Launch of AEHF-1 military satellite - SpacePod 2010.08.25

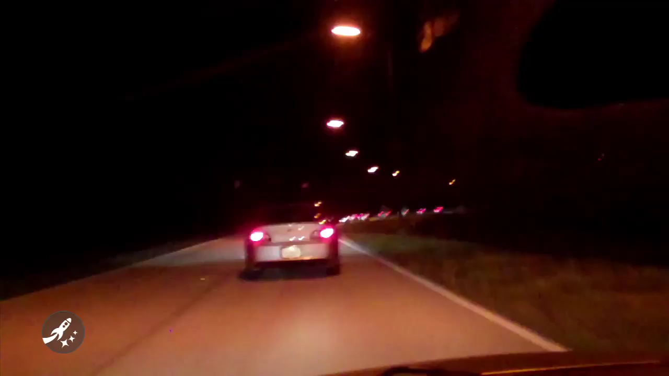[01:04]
Well, we've just had our briefing from the Air Force PAO and this is kind of a new event for me. This is an Air Force launch and you can see that you have a lead vehicle led by our NASA PAO I mentioned and then we have to follow him in a convoy basically out
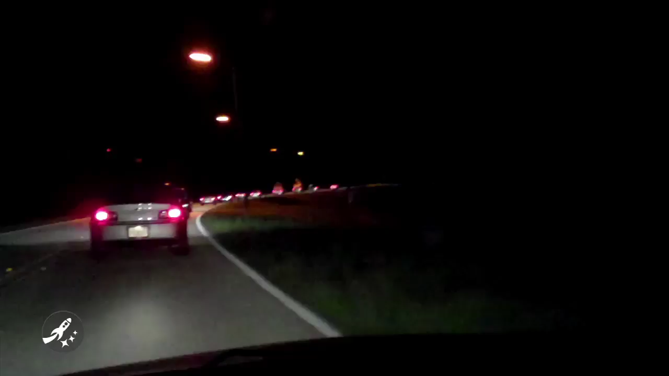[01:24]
to the press site where we normally just drive in with shuttle launches. I don't know if you can tell, but a couple of those trucks up ahead are sat trucks. Most of them are just reporters and they're privately owned vehicles including yours truly. And behind me is a tail vehicle, which is the PAO's helpers, I guess. So we're heading out to the press site. Hopefully we'll be there soon and get ready to see a launch.